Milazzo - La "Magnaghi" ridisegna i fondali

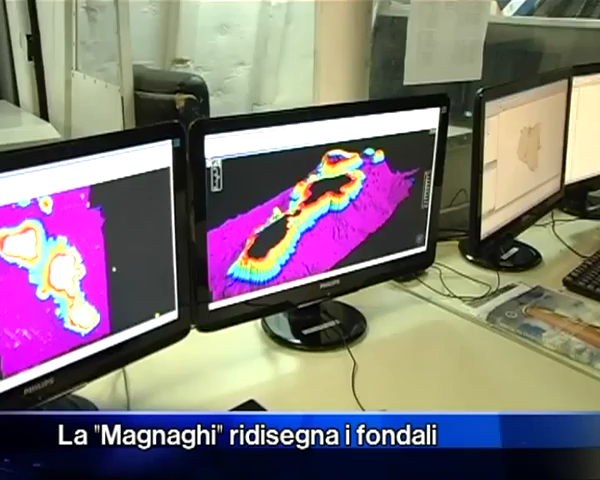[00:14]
Misurazioni del fondale, rilevazioni topografiche dei porticcioli e degli approdi.